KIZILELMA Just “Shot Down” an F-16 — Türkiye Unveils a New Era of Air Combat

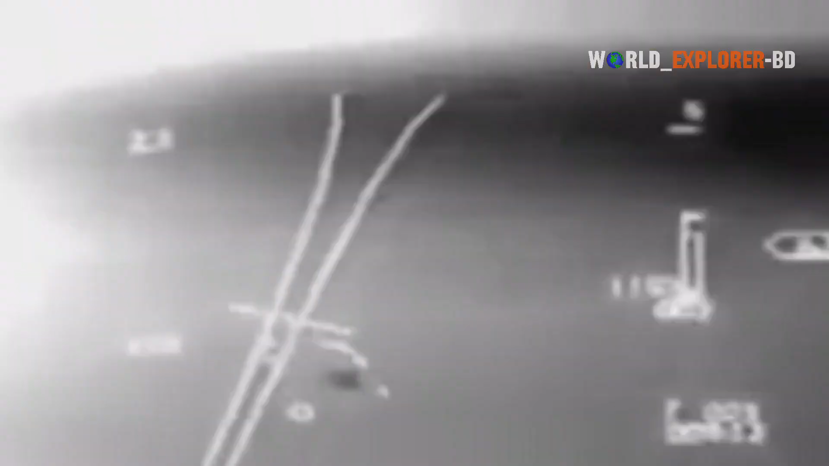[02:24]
But the drone's radar handled the movement smoothly, showing that it can keep eyes on a fast, agile aircraft.
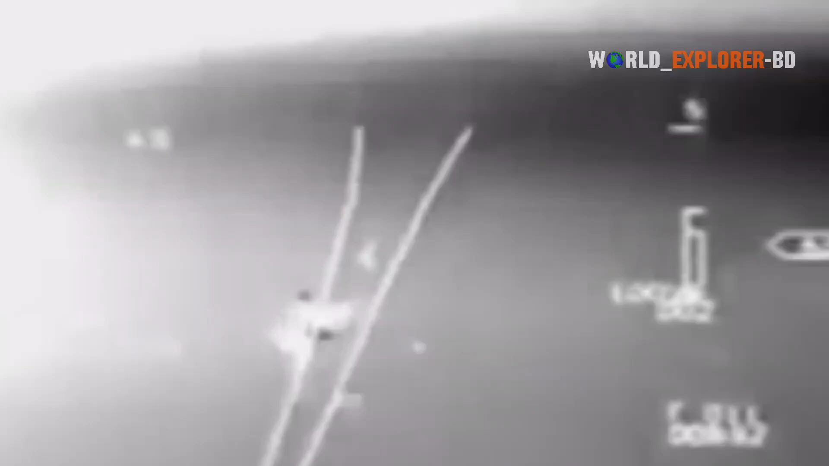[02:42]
and the drone scored a direct hit on the target while maintaining formation. The onboard computers calculated the missile's flight path, the distance to the F-16, and the likely outcome.